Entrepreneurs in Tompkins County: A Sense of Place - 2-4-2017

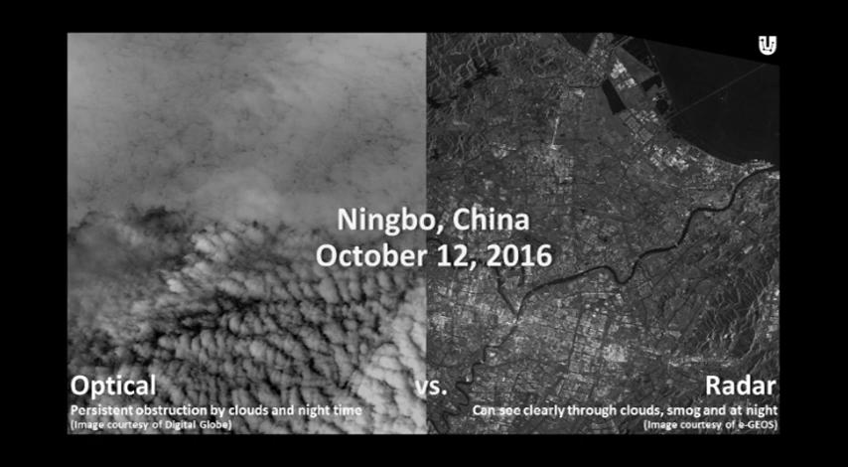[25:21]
And on the left, this optical image is a beautiful picture of clouds. On the right, you see much more detail. You get very rich information from the radar. And what the beauty of the radar actually gives us is the power to deliver information reliably.